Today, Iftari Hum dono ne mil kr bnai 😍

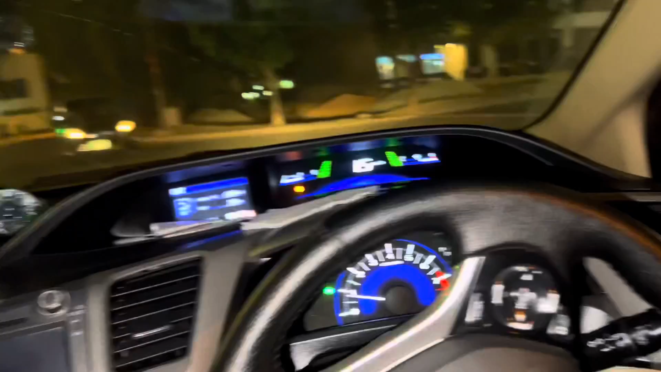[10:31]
इधर से हम होंगे राइट, ठीक है, यहाँ से राइट होते साथ ही वो लेफ्ट पे हमारा जिम है जी।